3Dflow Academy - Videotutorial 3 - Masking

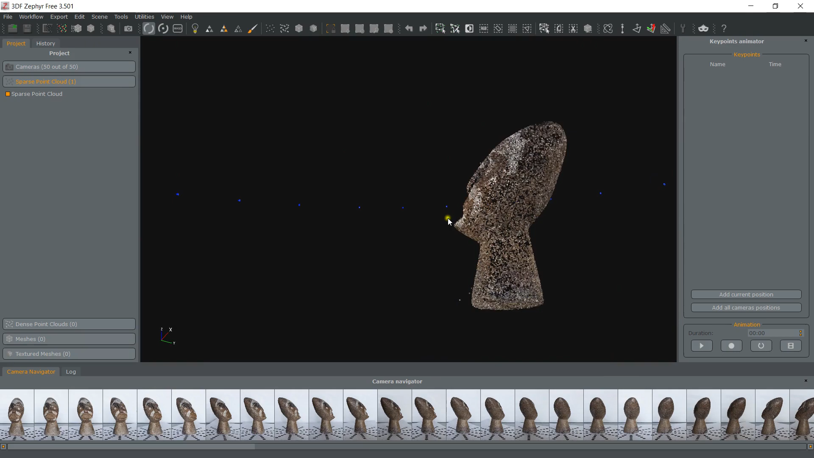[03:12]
In some cases, the noise filter will take care of it automatically,